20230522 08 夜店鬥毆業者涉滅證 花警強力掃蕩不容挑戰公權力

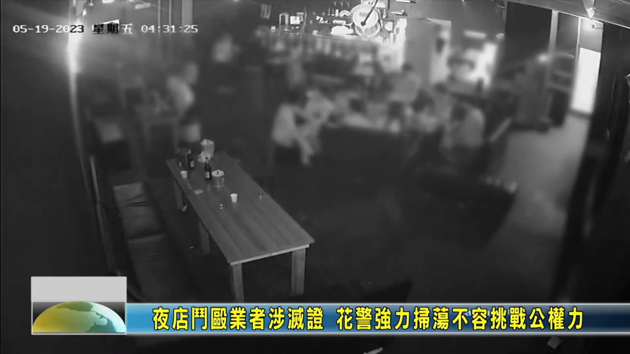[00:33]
夜店内突然冲进一群凶神恶煞，手持利刃任意攻击，离开夜店前还砸毁停在夜店门口的车辆，行径十分嚣张。
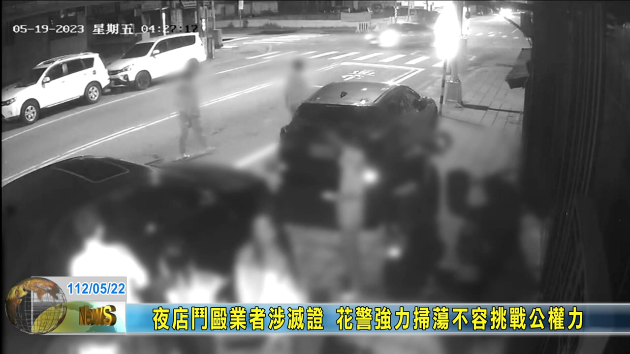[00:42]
他们突然冲进 来啊，我来喽。 这样原本有在里面是吗？ 没有，他们是突然冲进来，